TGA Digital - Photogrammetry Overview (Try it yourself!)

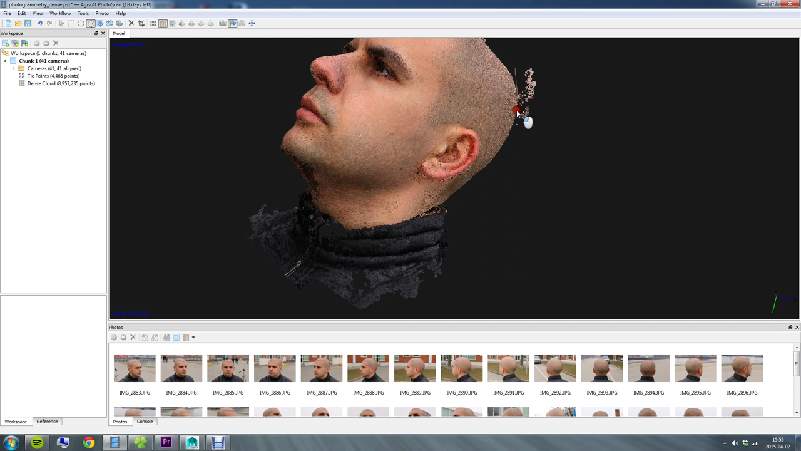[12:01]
around you're going to get some weird parts on the mesh where the mesh is going to connect to these points which are not desirable so I'll just have a quick look all the way around
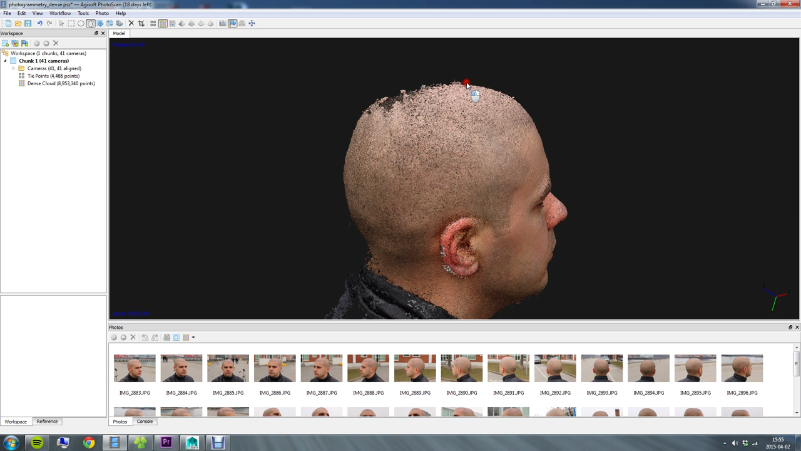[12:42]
angle I don't have any directly from above but I think it might also be due to the fact that it's hard for the photo the camera or sorry the software
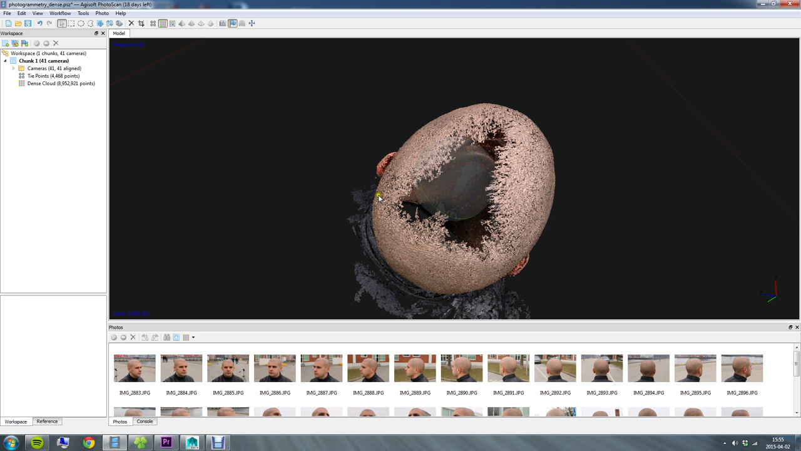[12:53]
to to find any unique points in this big area here because it pretty much looks all the same to the software I guess so yeah um I think I'm
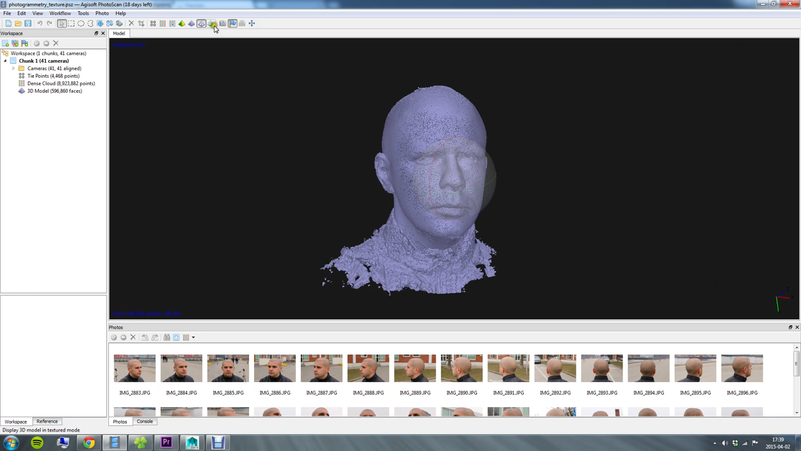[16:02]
this fourth viewing mode here which is going to show me my 3d model with the texture on top keep in mind that this is not being lit in real time this is just